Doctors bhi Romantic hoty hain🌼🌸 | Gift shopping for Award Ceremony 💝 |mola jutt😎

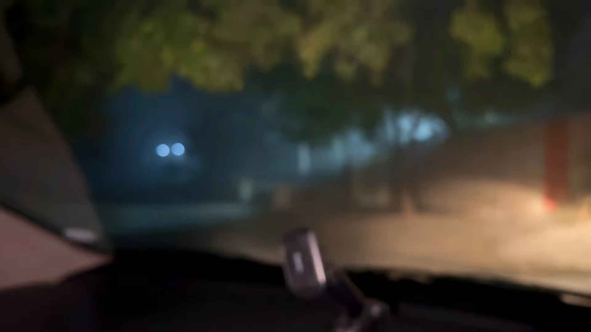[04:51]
ये जी बाहर देखे फॉग, सिद्रा जा रही है और हम जी जा रहे हैं फॉग में सैर करने।